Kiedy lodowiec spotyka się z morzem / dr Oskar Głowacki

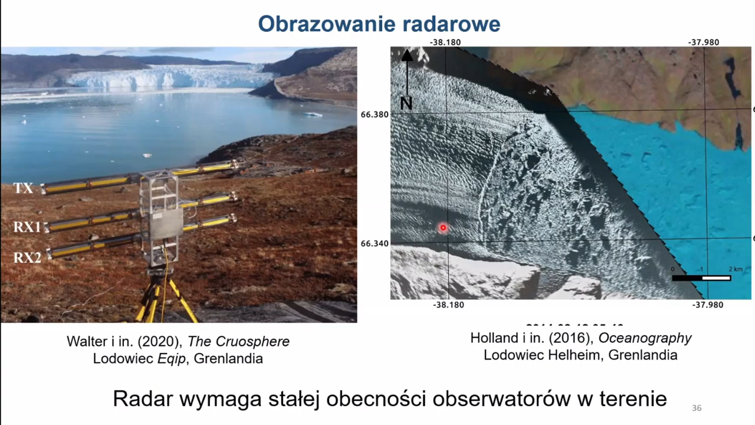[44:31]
wzniesienia, to nie będziemy widzieć tego, co się dzieje za wzniesieniem, stąd tutaj te takie ciemniejsze plany. Użycie radarów wymaga stałej obecności obserwatorów, tak samo jak w przypadku użycia na przykład pomiarów laserowych,